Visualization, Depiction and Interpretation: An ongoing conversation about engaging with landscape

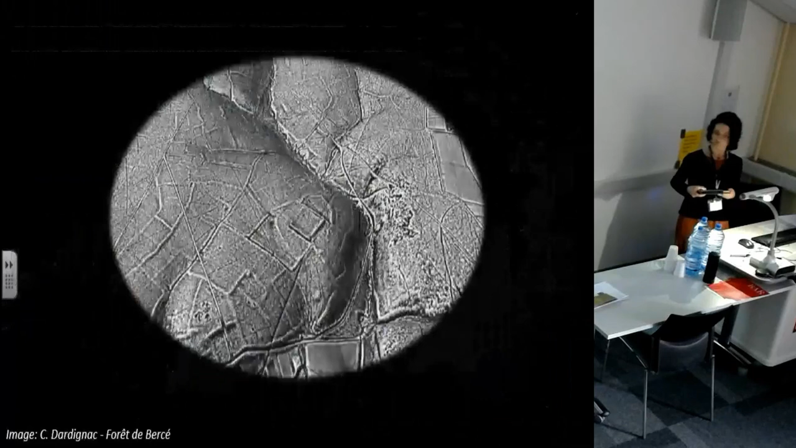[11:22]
And shaded terrain models like this one viewed from a slight distance and angle produce a real enough response once you've seen a few, like you're looking out the window of an airplane in low light.
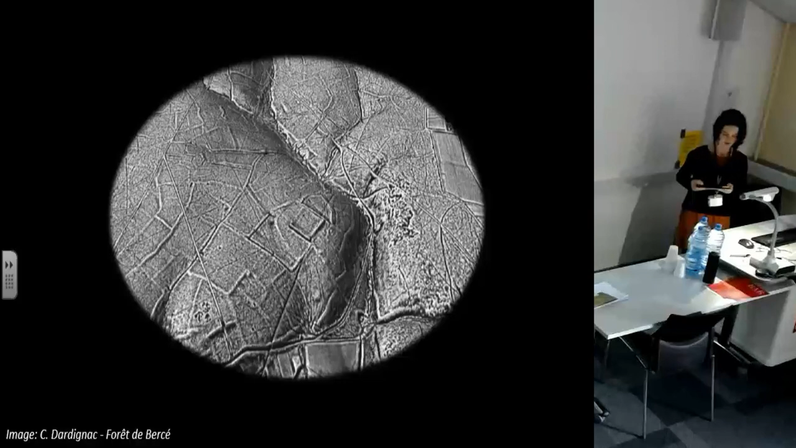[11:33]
So here's where we get unhappy with interface because in a physical landscape we have a nice separation between the real landscape that we're interpreting that our body's inside and the paper medium where we're recording things.
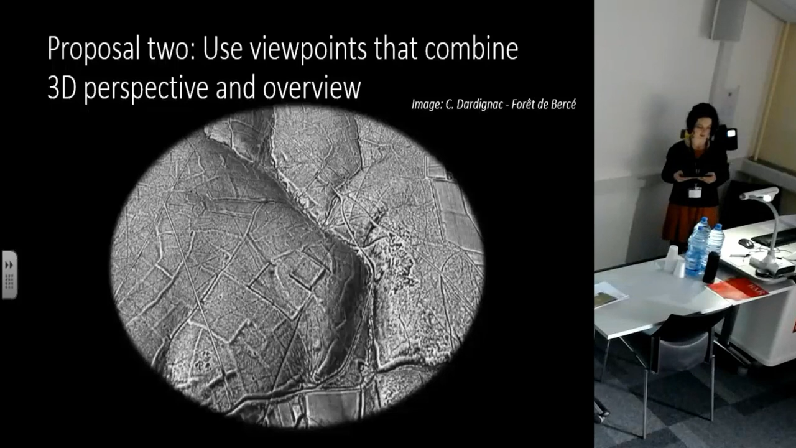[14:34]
Perspective and axiometric views have significant advantages as
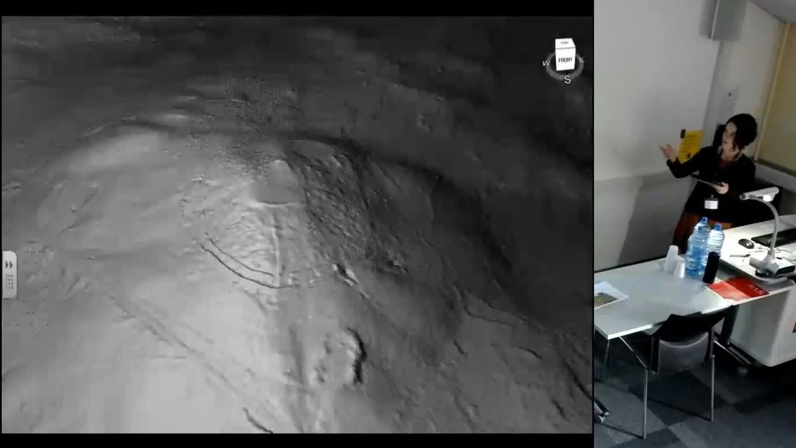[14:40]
shown here in a Sketchfab model of an Iron Age town at San Kibrau. And it's also useful to include a scaled object of known size so people can kind of understand how big they are.
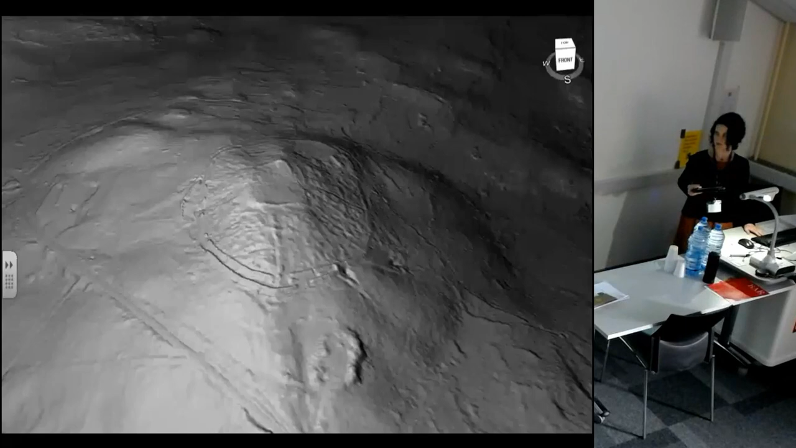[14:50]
Although this is less of a problem when you can move around. And so you can then combine these viewpoints, these visualizations with 3D perspective and overview
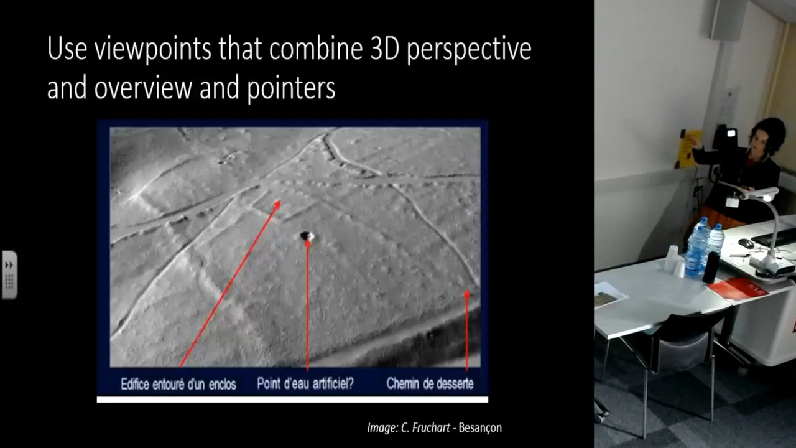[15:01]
and pointers and really start to just show people what is going on. So proposal number three. I'm going to suggest we use sparse selected contours. So just a few contours. Following kind of the practice of rule-based contours but suggesting the perceived shape of the terrain, communicating what we're seeing.